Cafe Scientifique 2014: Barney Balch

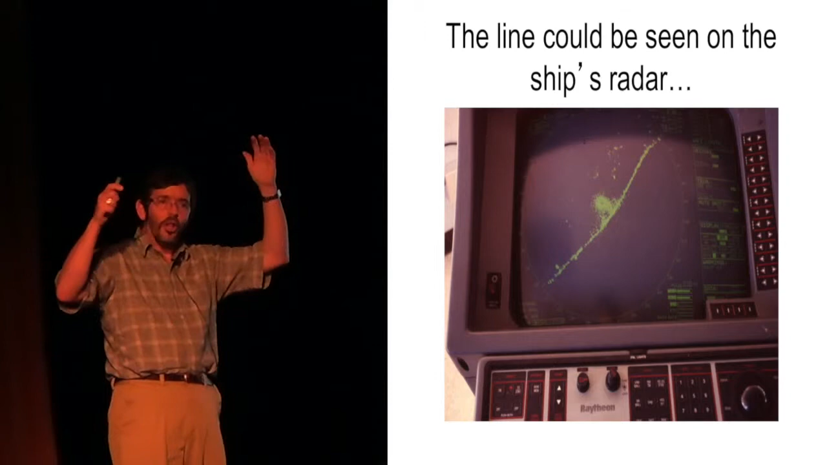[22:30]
It looked like we were about ready to run into the coast. But there was this line. And it was quite close. As you can tell, we were sitting right at the edge, at the middle of that radar screen.
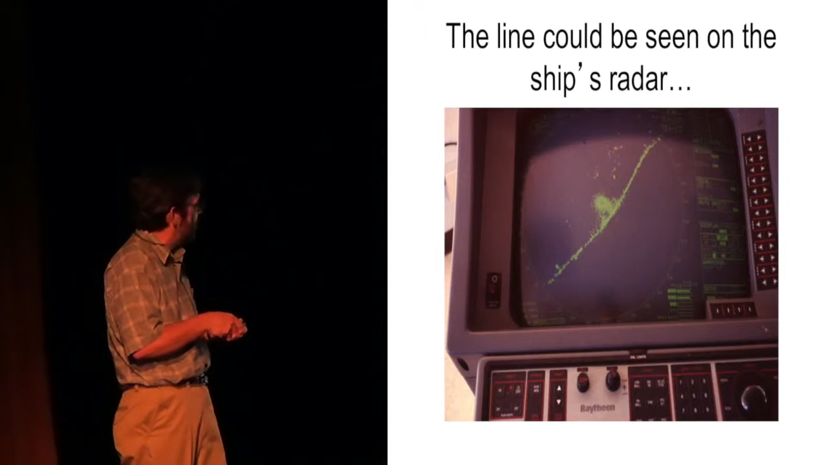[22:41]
And everyone's up there looking, what the heck is this thing? So now we're getting closer.